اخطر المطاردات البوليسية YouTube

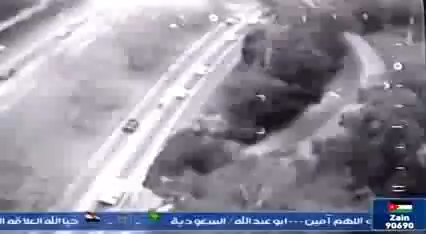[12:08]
ميل في الساعة يقود دراجته على الطريق السريع كالبرد وعندما حوصر يذهب لمكان لا
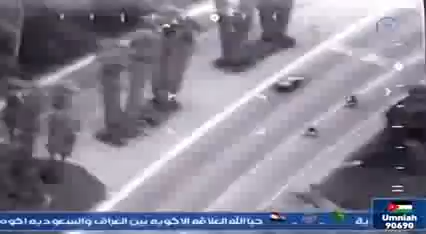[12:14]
تحبه الشرطة الرجل ينعطف بحدة الى الاتجاه المعاكس على طريق المرور السريع ايبل سيتولى
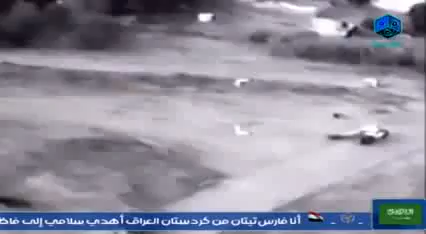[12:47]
يفقد السيطرة على الطريق الترابية ويسقط ويقف على قدميه بما يشبه المعجزة دون ان يصاب بخدج جريئا عنيدا محظوظا جدا